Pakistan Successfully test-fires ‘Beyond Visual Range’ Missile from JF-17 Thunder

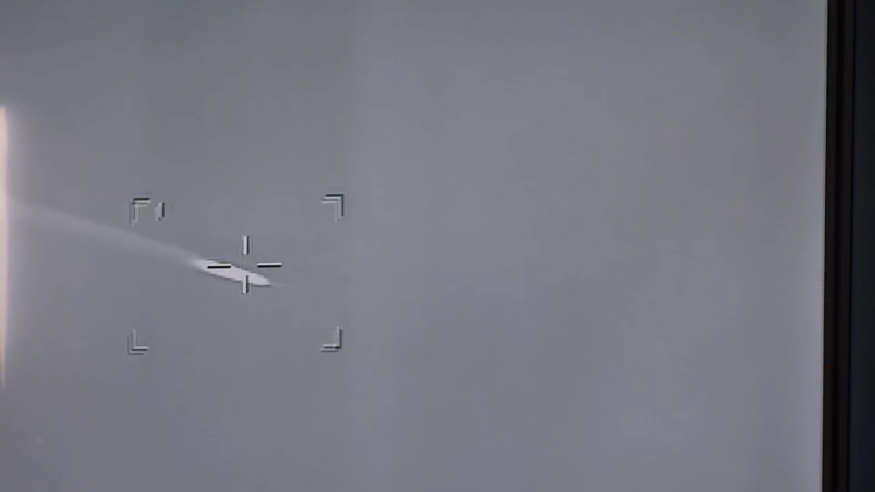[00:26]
when the indigenously produced JF-17 Thunder shot down a slow-speed target with BVR, Beyond Visual Range, an IR,